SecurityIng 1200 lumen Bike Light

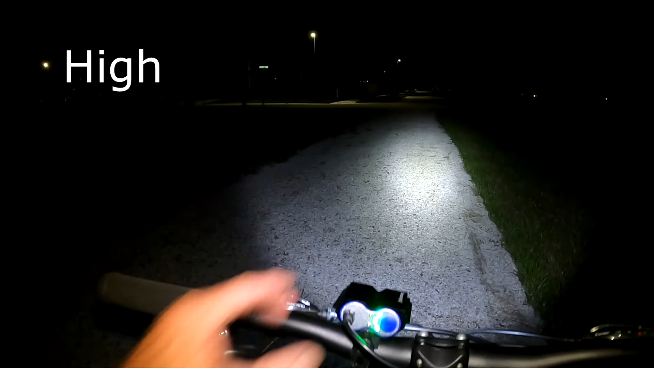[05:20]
So it gives a pretty good light down this gravel path.